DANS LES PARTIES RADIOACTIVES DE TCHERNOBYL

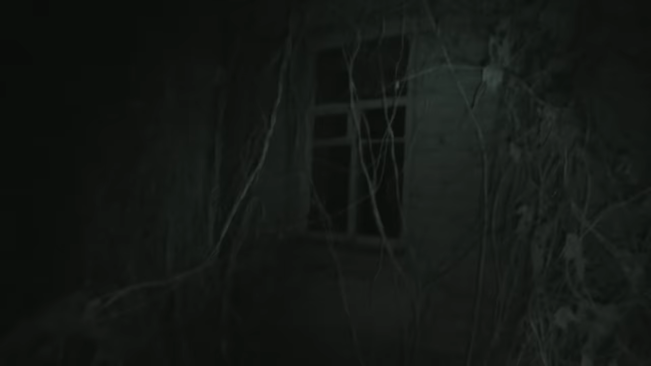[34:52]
Regardez cette maison complètement enfouie dans la végétation.
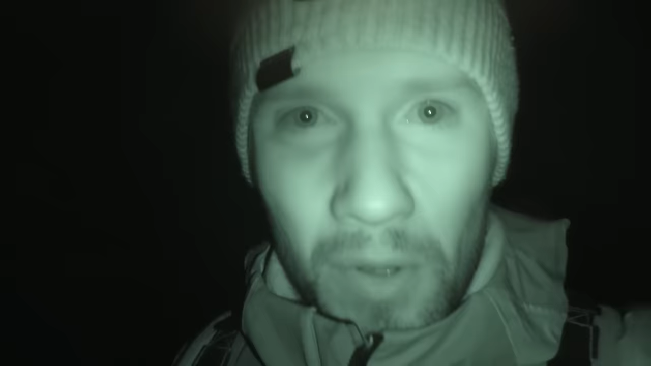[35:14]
je peux vous avouer que c'est une des explorations nocturnes les plus flippantes que j'ai jamais faites. Même si je suis pas tout seul, bah, je sais pas, l'ambiance est vraiment pesante. C'est super glauque. Je sais pas si c'est la catastrophe de Tchernobyl, le fait de savoir que ça a été abandonné du jour au lendemain et qu'il y a des centaines d'habitations comme ça.
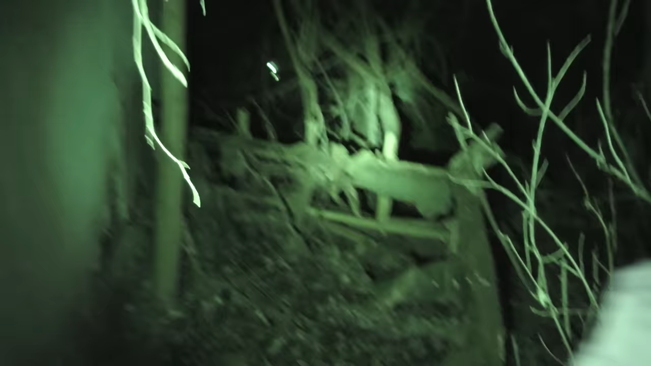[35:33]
Mais je vous avoue que c'est assez flippant. Regardez toutes ces maisons abandonnées, une. 2 3 Putain, c'est trop flippant.